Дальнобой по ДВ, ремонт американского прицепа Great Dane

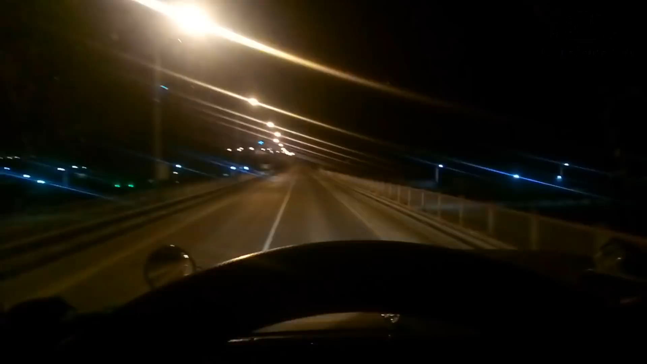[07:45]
Осталось мне тут где-то часа 4 еще к ходу до Благовещенска. Где-то по местному в час ночи, наверное, приедем. Впереди у нас показался Благовещенск, которая местная, пол первого ночи.